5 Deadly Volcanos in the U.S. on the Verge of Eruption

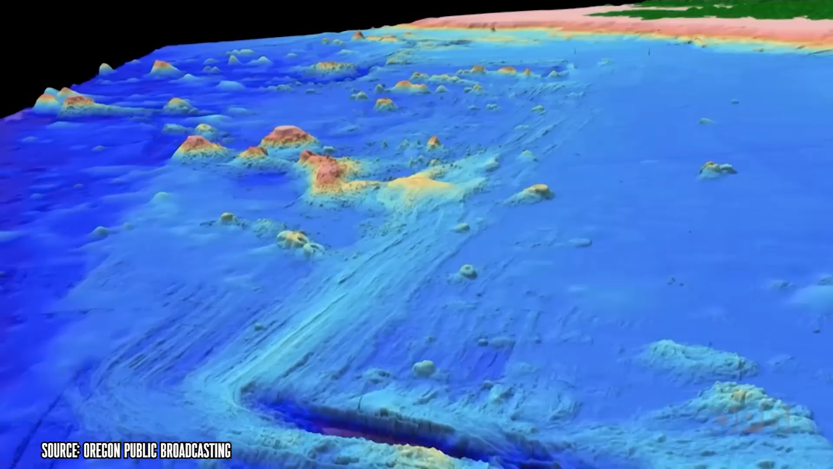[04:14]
While less well-known than land-based volcanoes, it is far from dormant.
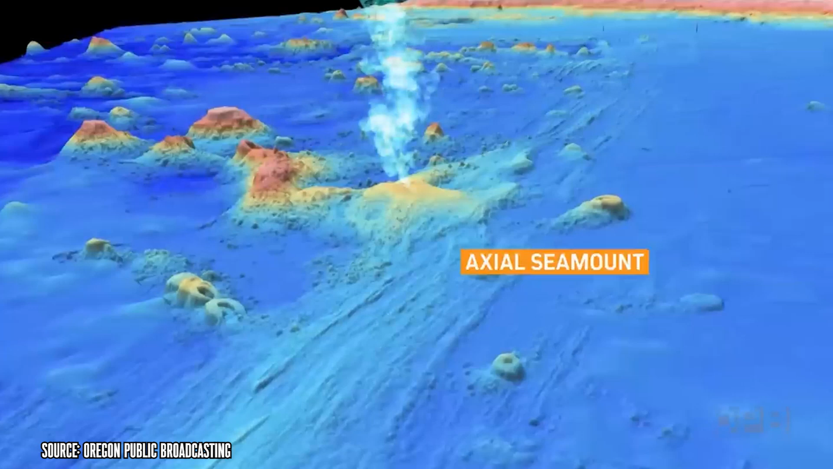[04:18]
Recent data reveals that the Axial Seamount is showing signs of an imminent eruption.